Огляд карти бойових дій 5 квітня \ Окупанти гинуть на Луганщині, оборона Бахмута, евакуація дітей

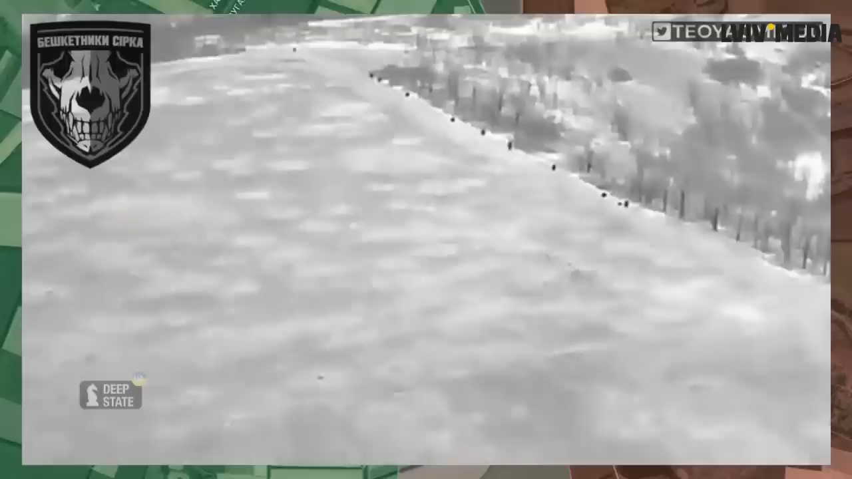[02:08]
Бачимо, як вороги спочатку вирушають в штурм, але навколо них починають рватися наші боєприпаси.
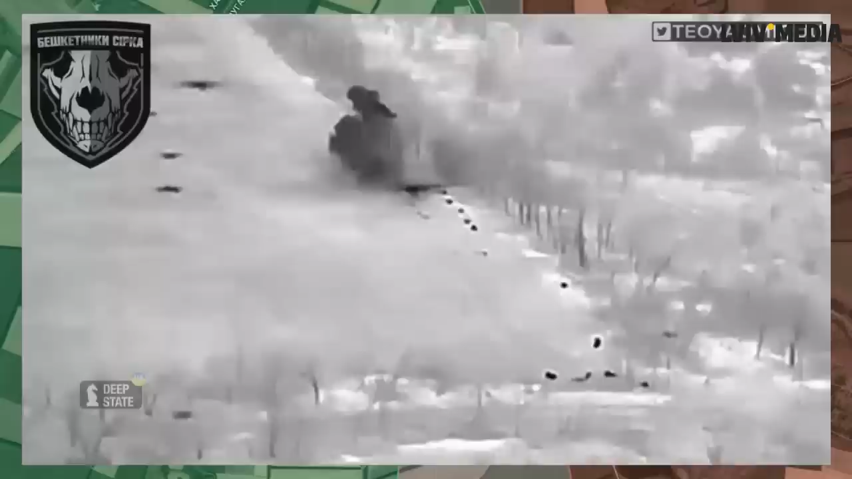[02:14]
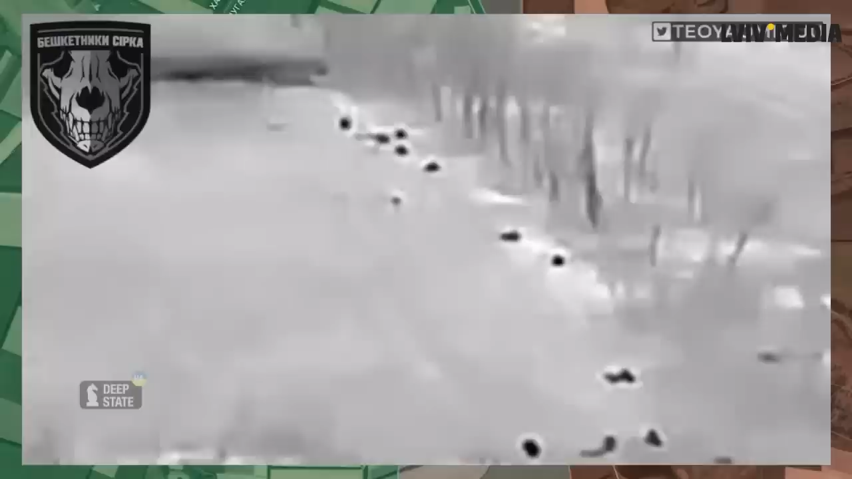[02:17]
Штурмова група російська не витримує. Вони починають тікати, але назад, знову ж таки, добігають далеко не всі.
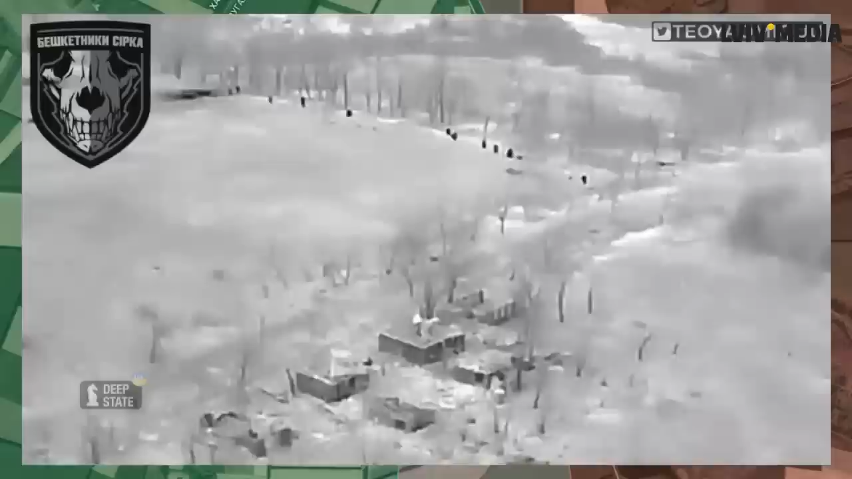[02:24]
І, за даними Діпстейт, таку хорошу роботу показала 92-га бригада Збройних сил України.